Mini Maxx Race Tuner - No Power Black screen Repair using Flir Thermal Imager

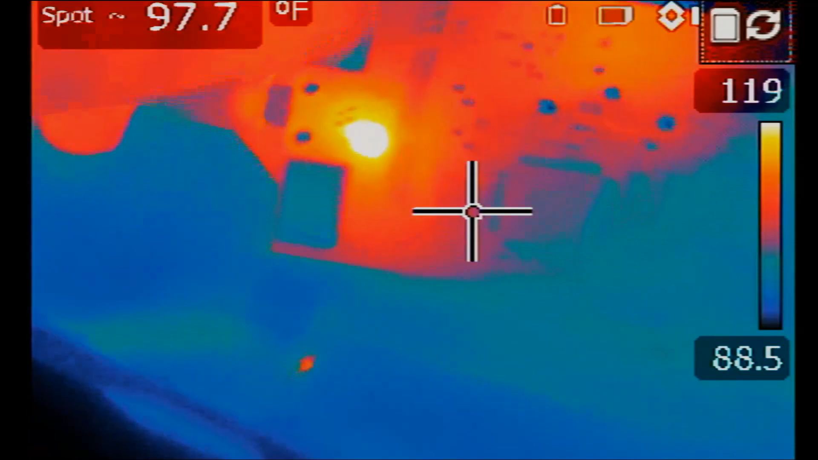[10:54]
On screen: spot 97.7°F
What about back of the board? Oh, look at this. Look at this. We see a big heat spot right here.
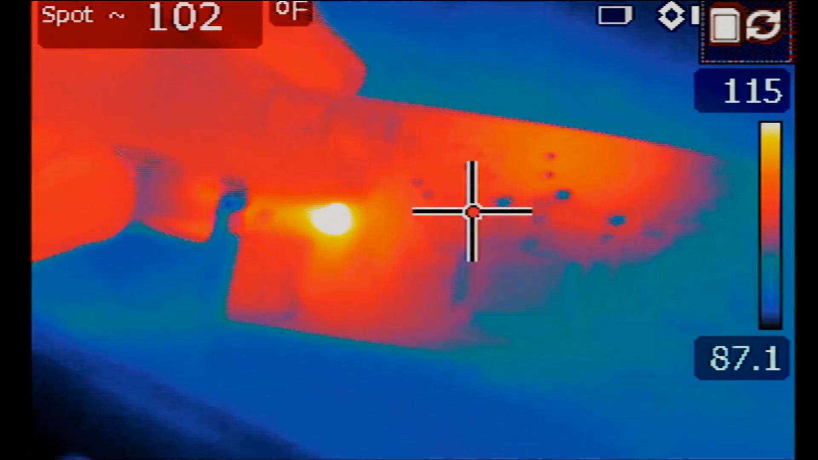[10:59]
On screen: spot 102°F
Oh, this is the component that we just changed. It's heating up a lot.
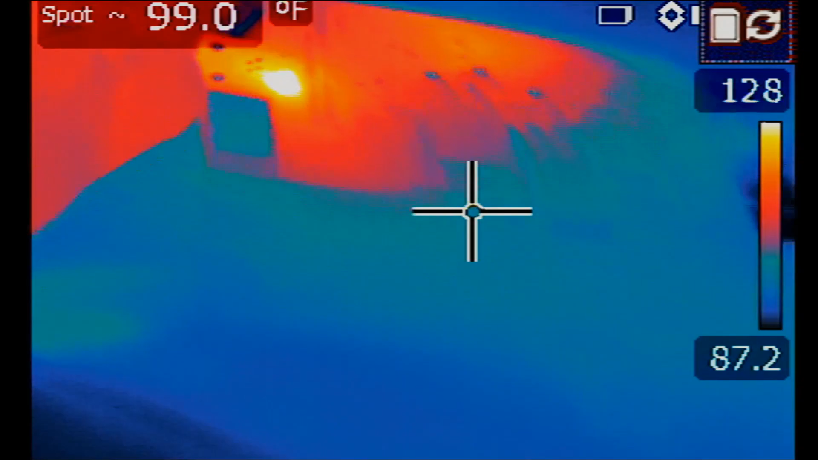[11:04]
On screen: spot 99.0°F
We need to take a look at the HDMI area of the board and at the component that we just changed. Why is this component heating up?
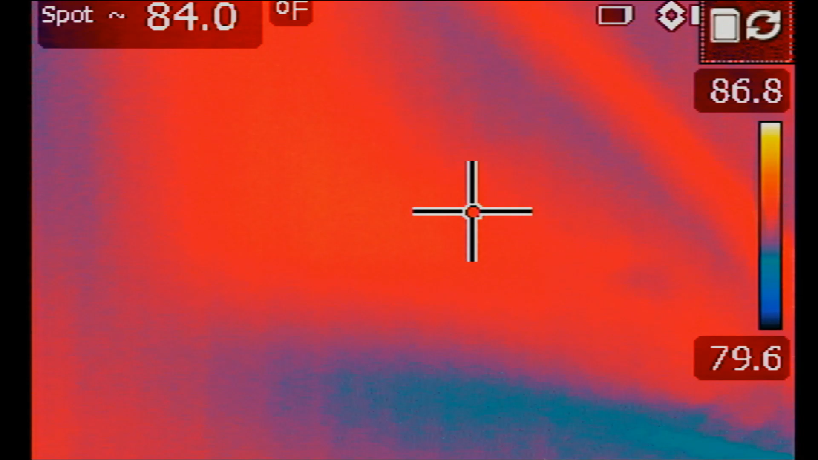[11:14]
On screen: spot 84.0°F
I mean, why is this component heating up?
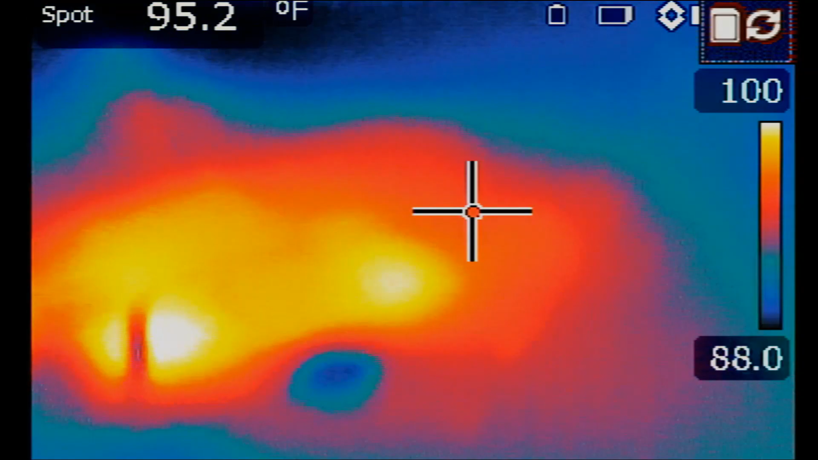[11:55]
On screen: spot 95.2°F
Okay, so we're going to turn the power bank on.
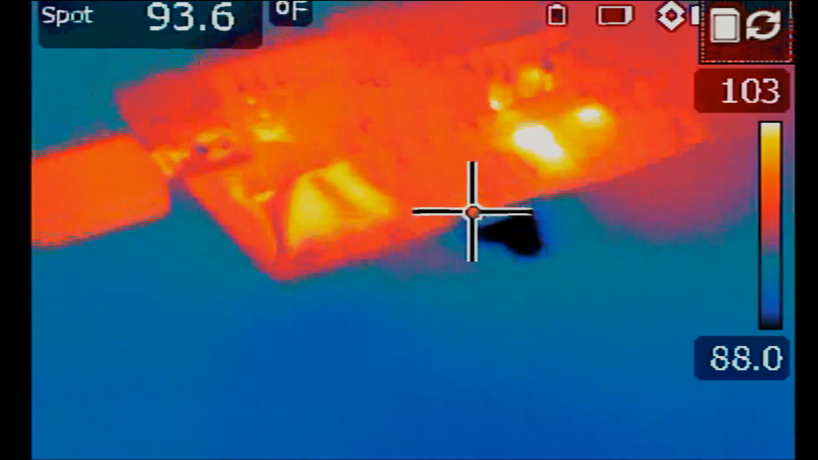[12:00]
On screen: spot 93.6°F
And right there, that's what's getting hot. So the first thing that got hot is here.
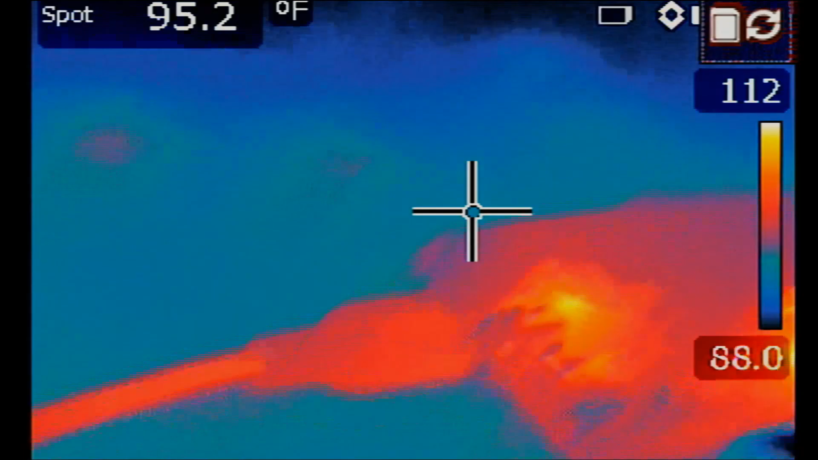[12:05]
On screen: spot 95.2°F
That's the component that got hot first on the board.